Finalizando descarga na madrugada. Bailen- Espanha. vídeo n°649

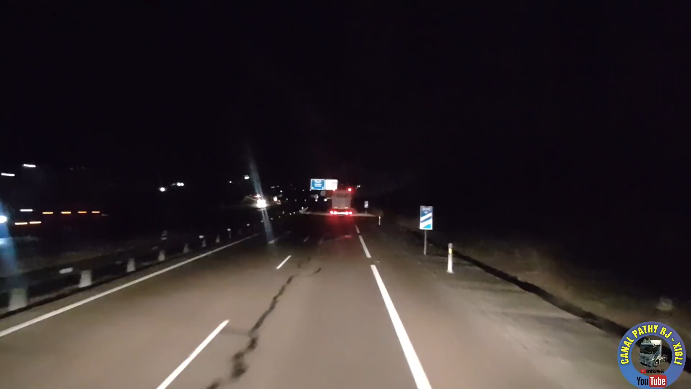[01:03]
Vamos aí sair na próxima saída, gente, a gente já está a 4,5 km do nosso cliente, né? Então, a gente vai aí descarregar, é o segundo cliente do dia que a gente está fazendo, eu mostrei o primeiro aí para vocês no vídeo anterior, então, a gente agora está indo para esse, para poder terminar e ficar vazio, depois ver o que a gente vai fazer, né? Então, a gente está aqui já saindo para a cidade, estou aqui acompanhando o GPS também aqui, na mão,
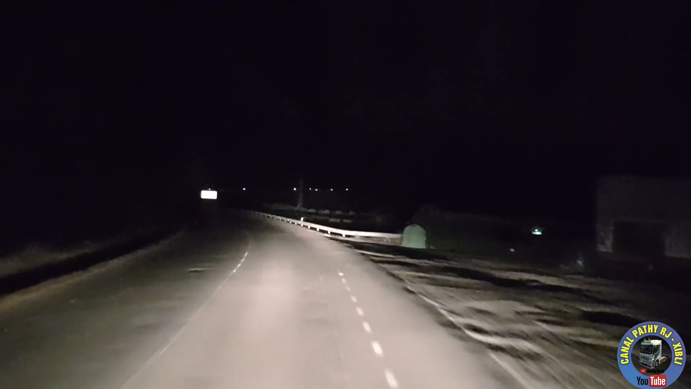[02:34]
gente, que até às 10 da noite ainda estava bem clarinho, bem clarinho. Aí, agora que é assim, agora está escurão aí, não dá para ver nada. Só dá ainda para ver alguma coisa, porque o Chip está com, como que fala? O farol alto ligado, né? Então, vamos aqui para a rotunda. Você consegue ver aqui, Chip, ou não? Sim. Consegue? Foi melhor eu acompanhar? Não, não consigo ver. Eu posso ficar aqui. nos dois, né?
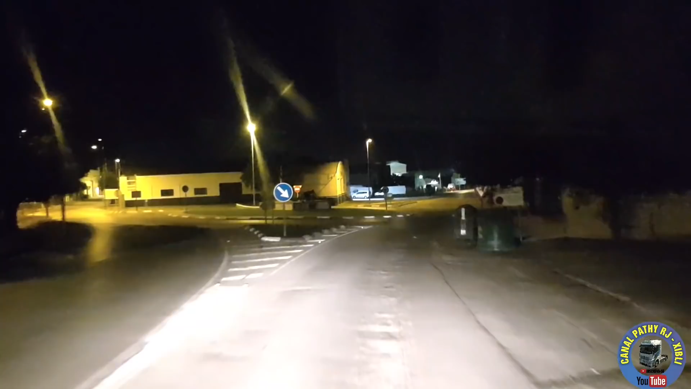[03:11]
Vamos ver se vai estar fácil, né? Pelo menos tem aqui o polígono para poder acompanhar, ver se eu acho o nome do polígono. Vou colocar aqui para vocês, assim, de frente. Aí, vamos lá, dar uma olhadinha. Espero que seja aberto, né? Que a gente já depois descansa mais... É, descansa. Se estiver aberto, é descarregar. E ainda tem que andar bastante, né? É. E falta muito. Falta bastante.
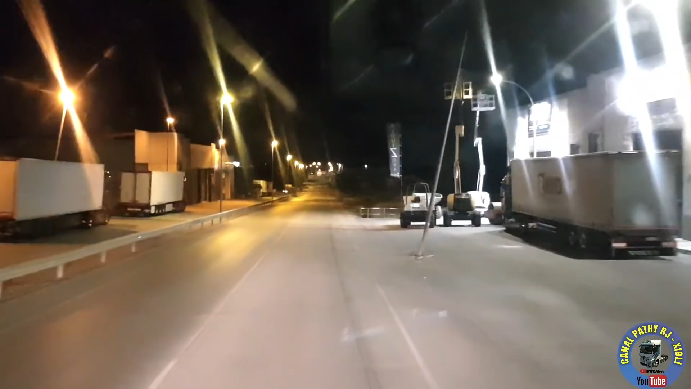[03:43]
E aí, depois a gente segue para Algecira, vazio. Então, com isso, tem que descarregar aqui. Tudo calminho, gente. Tudo calminho, todo mundo dormindo.
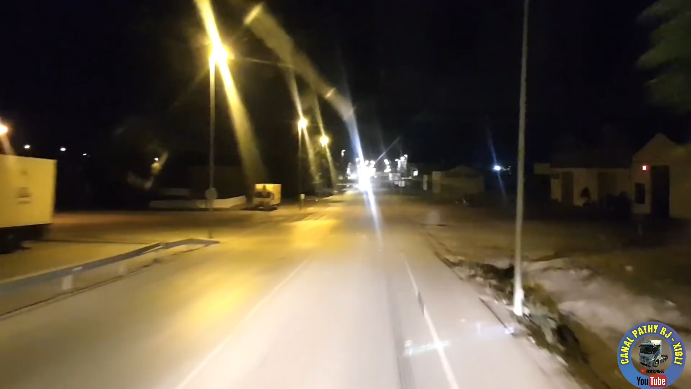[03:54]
Só os trabalhadores, né? Olha, 31 graus, marcando ali no negócio. Não é? Tá quente, tá bafado. Tá louco.
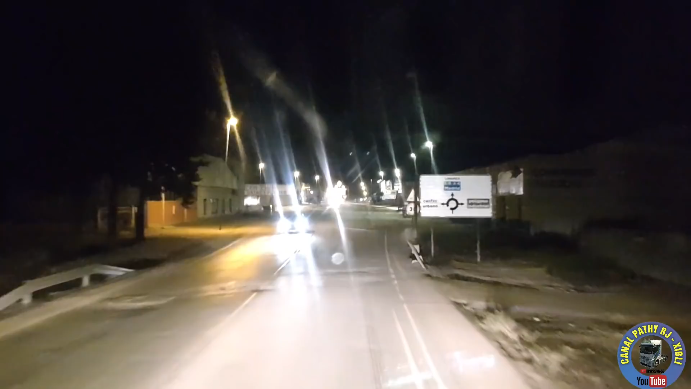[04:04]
Tem um polígono industrial aqui para o meu lado. Não sei quem tá bom, não. Tá pra frente. Tá pra frente. Tá pra frente. Então, vamos acompanhando, galera. Tem uma bomba aqui que é dessas mais baratinhas. Não tem funcionário. Tem até um lava-jato do lado também. Aqui, sabe que região é essa, Chico? Não, essa aqui não sei não. Não, só olhando no mapa, né? É.
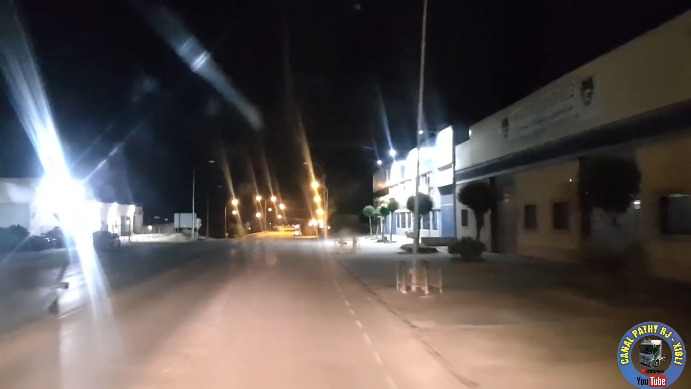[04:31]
Porque aqui é tudo por regiões, né? Então, você tem que passar para outra? Não, deixa eu ter que sair aqui. Não, deixa eu ter que sair aqui. Carreteira Madrid. Não há a ver. Será que tá certo? Olha, eu tô seguindo aqui o GPS. É.
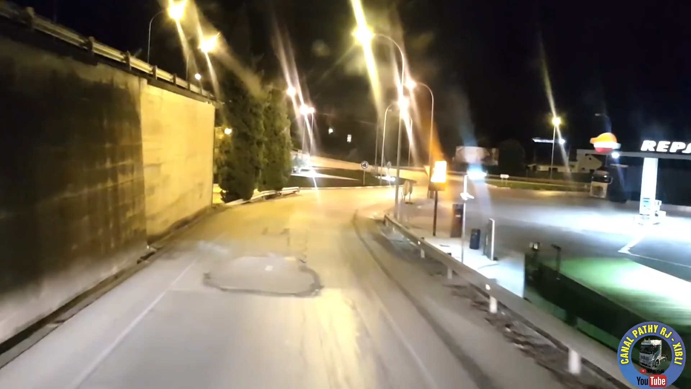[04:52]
Nossa, outra bomba aqui. Um euro e vinte e quatro. Nossa, rotulei. De onde aqui? Polícia.
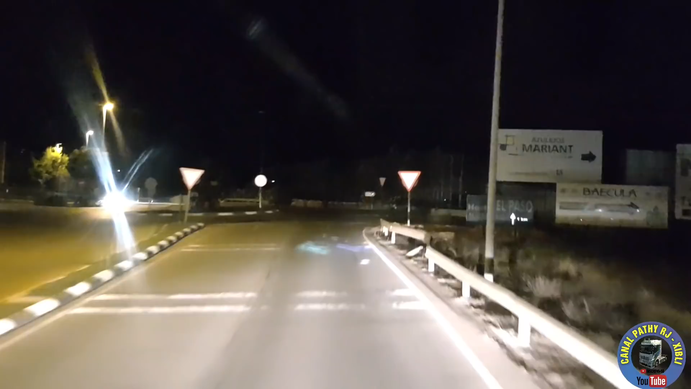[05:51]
Vamos lá. É, manda virar pra cá. Esquerda. É, polígono industrial. Vamos ver se é esse, né? Não tá aparecendo o nome do polígono.
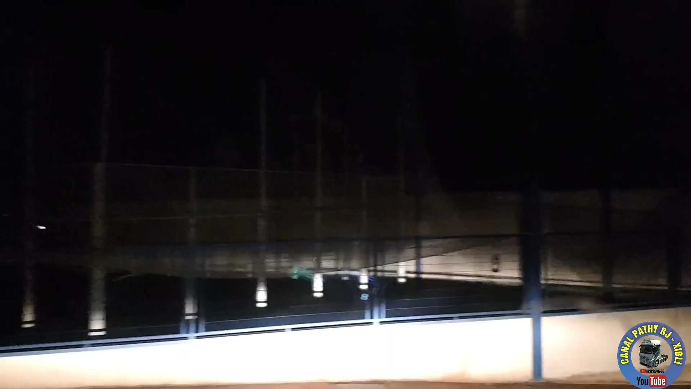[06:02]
Eu vou ficar atenta, né? Não, a polícia foi pro outro lado.
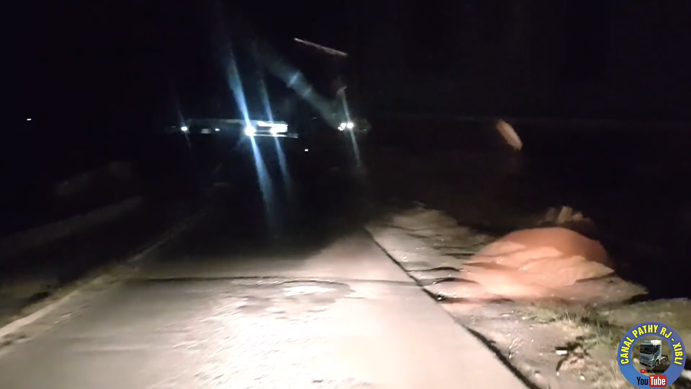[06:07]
A polícia foi pro outro lado, galera. Então, deixa eu ver aqui.
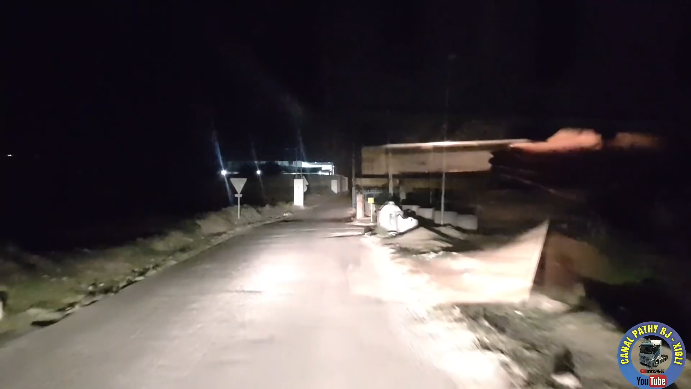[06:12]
Já falta só 400 metros. É, principalmente, é nessa rua mesmo. Ramoneda. Bailem. Então, a gente tem que estar por aqui. Deve ser que é uma coisa branca, lixo. Vamos lá ver. Vamos ver. Deixa eu ver aqui o nome. Ramoneda Bailem. Vamos lá, vamos lá. Onde tu está? Onde tu estás?
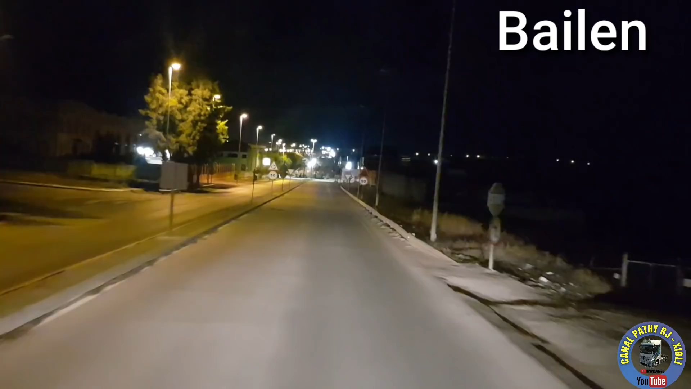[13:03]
Não sei como é que é a pronúncia. Aqui a GPS tá falando. Vou colocar aqui pra... Então... Seguir em frente, né, Chico? Tá mandando aqui. O meu, você manda seguir em frente. Ó, um líder aqui pertinho de onde a gente tava. Se você ficar aqui pra amanhã, né? Precisa de fazer conta.
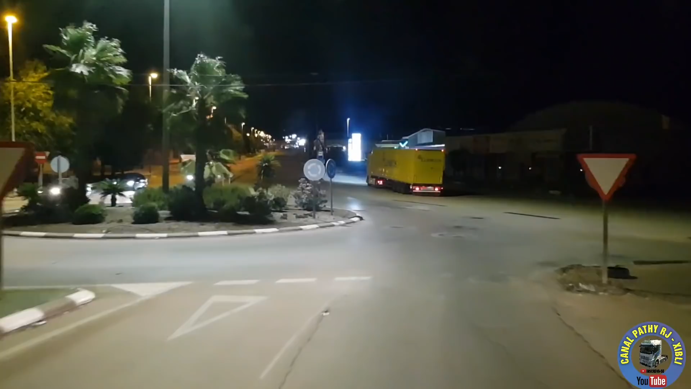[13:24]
Pior que a gente nem saberia que ele tava aqui, né? Porque... É. A gente não passou por aqui.
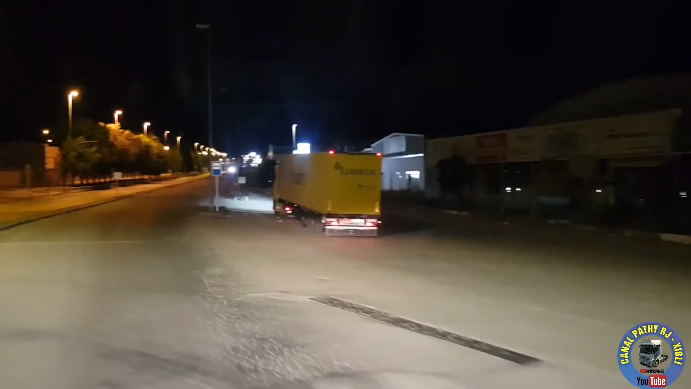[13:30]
Ó, o outro aí já caçando uma... Um parque, será? Uma vaga pra poder descansar. Correios.
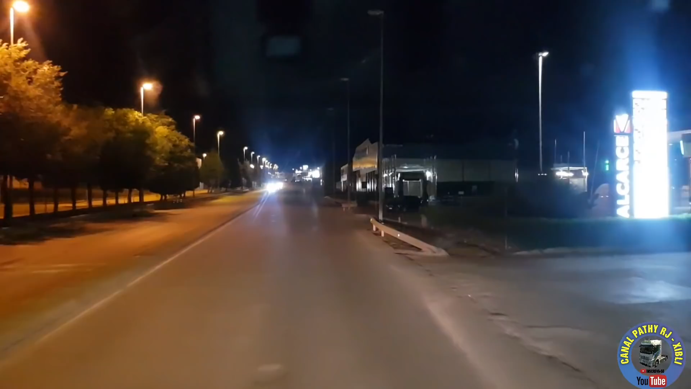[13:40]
Aqui tá... Ah, vai o carro, isso aqui, ó. Bomba pra caminhões. Carro. É, até que aqui é... Essa cidade aqui é bastante... Bastante grande. Não vi nada a respeito dela, não. Mas é bastante grandinho aí. E a gente vai aqui, né, gente? Meia-noite e quinze. Aqui já tá começando a refrescar com o ar-condicionado ligado. Plena meia-noite. Mas tá bom. Eu prefiro o verão do que o inverno, né? Tá certo. E pra dormir já não é muito bonito, não, né?